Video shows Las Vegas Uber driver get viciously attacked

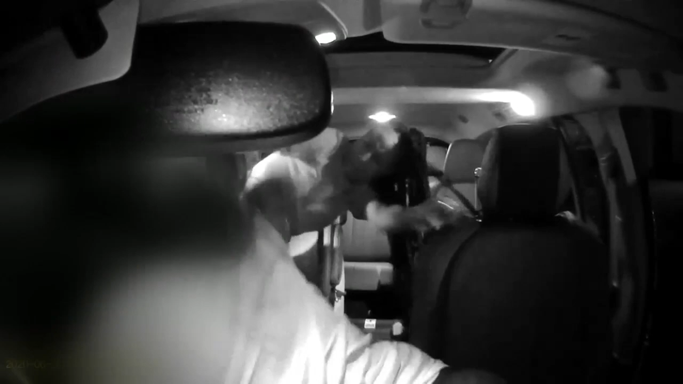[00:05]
Brand new tonight, this absolutely disturbing video showing a Las Vegas Uber driver brutally attacked by her passengers.
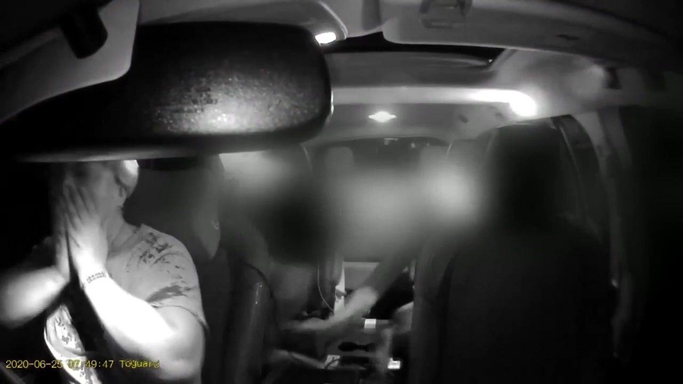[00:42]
A routine Uber drop-off turning into a brutal attack. Several of the passengers begin punching and attacking the driver, Victoria Partridge.